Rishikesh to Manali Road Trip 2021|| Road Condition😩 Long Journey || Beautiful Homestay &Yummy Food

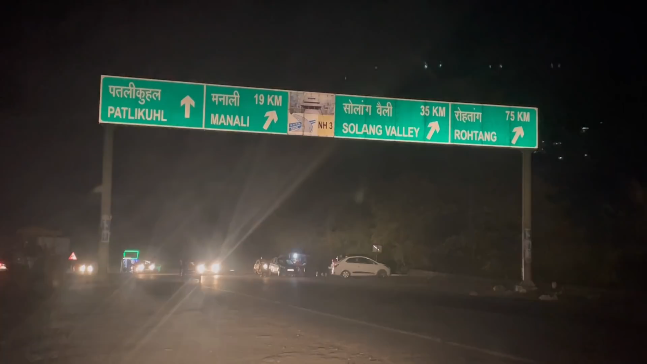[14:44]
रुतांग, तो हम अभी सीधे जा
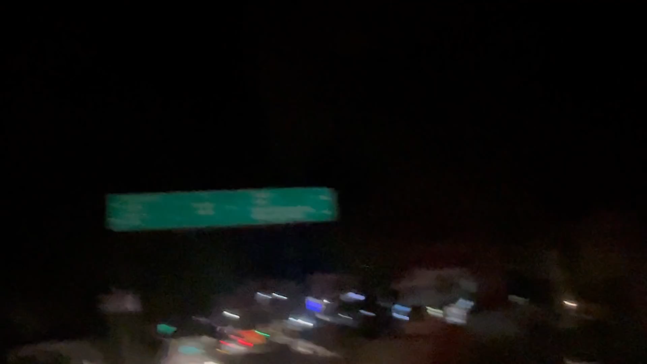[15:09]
हमें दिख रहा है, नगर यहां से पांच किलो मेंटर है,